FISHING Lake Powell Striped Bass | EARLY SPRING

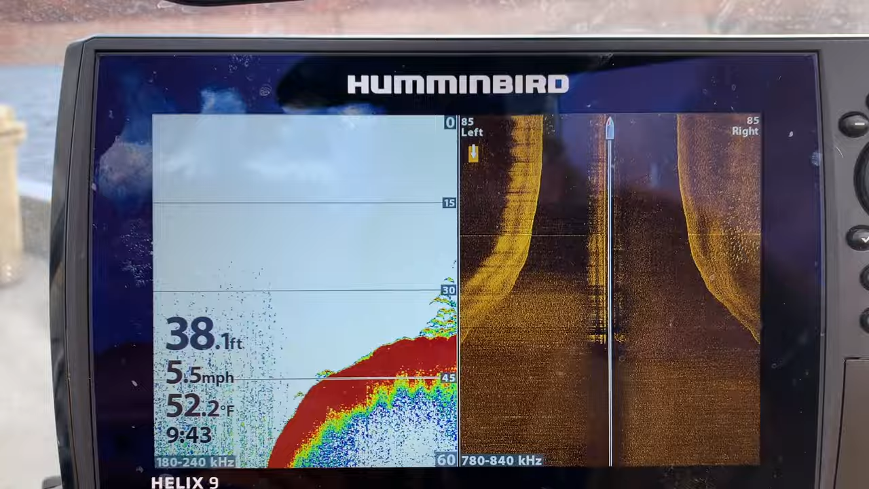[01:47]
On screen: depth 38.1 ft, water 52.2°F, speed 5.5 mph
Okay, we stopped to check the island right outside the mouth of
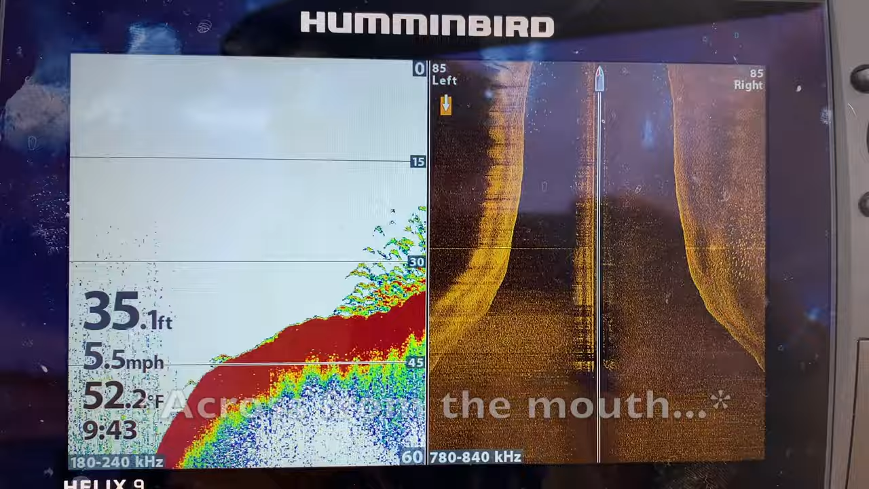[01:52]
On screen: depth 35.1 ft, water 52.2°F, speed 5.5 mph
Moki, and you can see the stripers on the side scan,
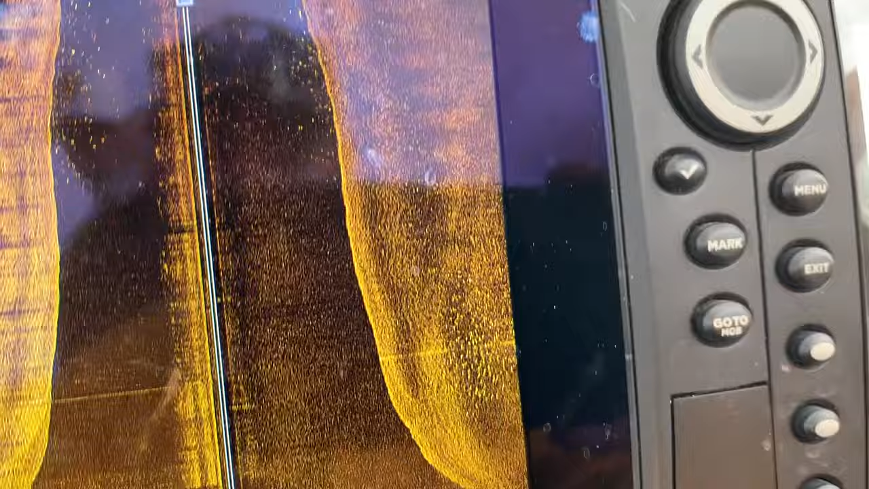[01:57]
and then now of course they're right under the boat too, but we're gonna stop and fish this.
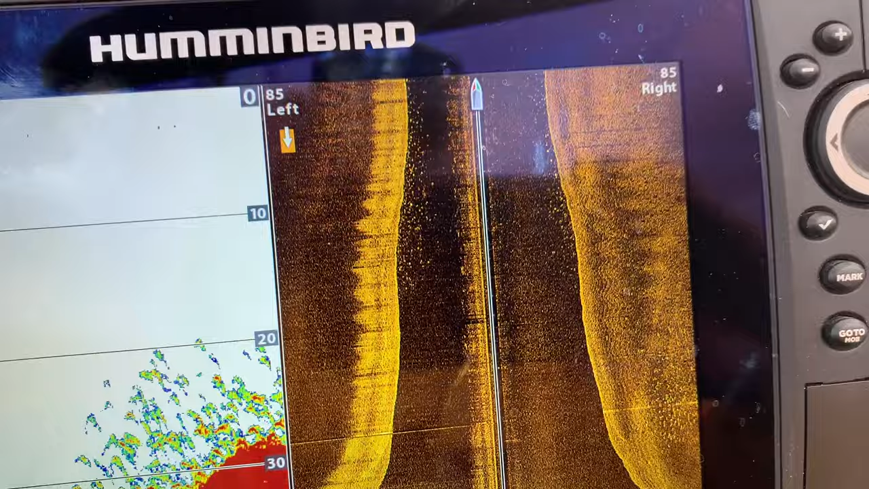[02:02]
Just always wanted to fish it, but with the varying lake levels, you just never know what you're gonna get.
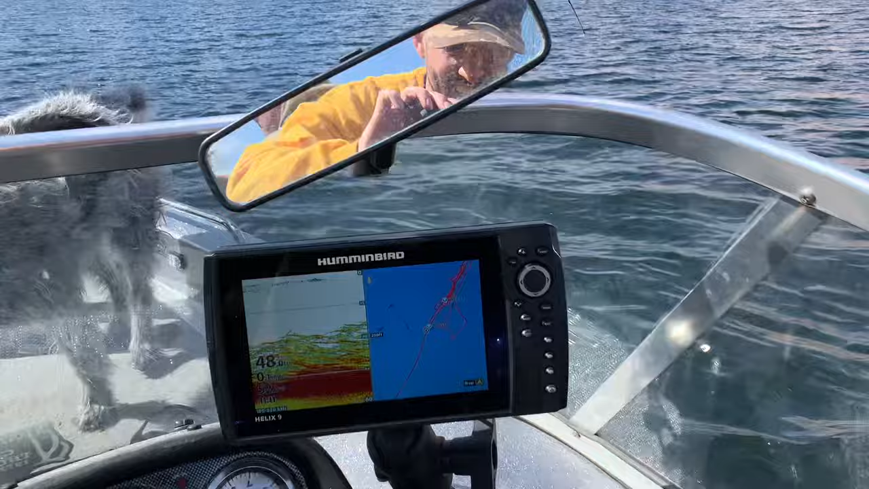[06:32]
Here they are. We're going to do a better job tomorrow and the next day because we're coming right back here to start. So, apologize, but we gotta catch fish while we're here, or while they're here.
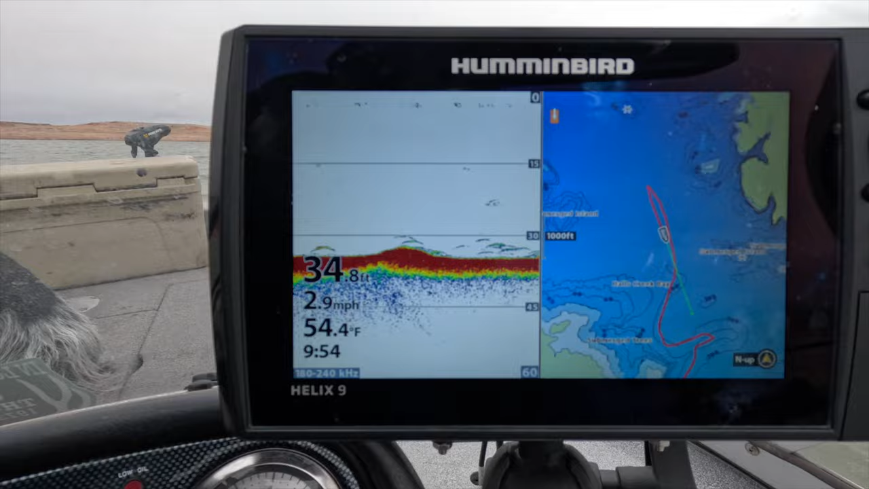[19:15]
On screen: depth 34.8 ft, water 54.4°F, speed 2.9 mph
We're picking up, hard to really tell on the finder,
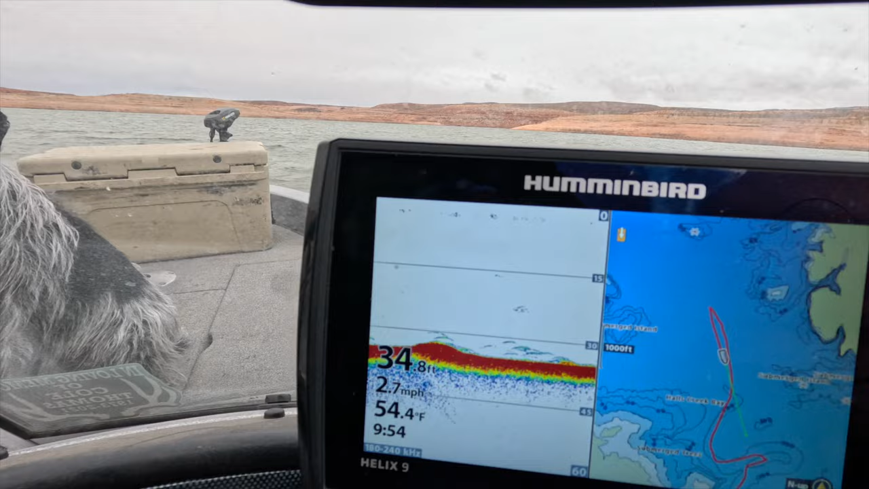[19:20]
On screen: depth 34.8 ft, water 54.4°F, speed 2.7 mph
and we're only got about 1 foot visibility back here. Side scans picking up things, but you know, I'd rather have the map for now.
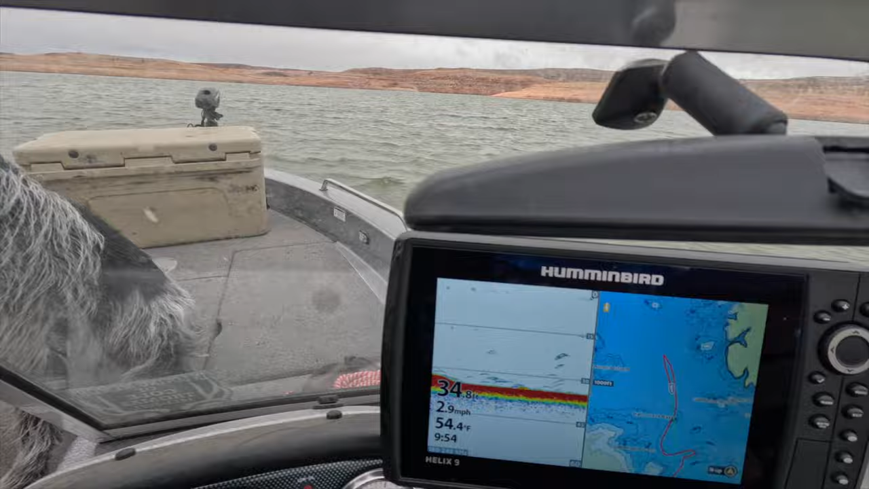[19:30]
On screen: depth 34.8 ft, water 54.4°F, speed 2.9 mph
Back of Halls Creek Bay, just seeing if we can't pick anything up, try and salvage the day a little bit.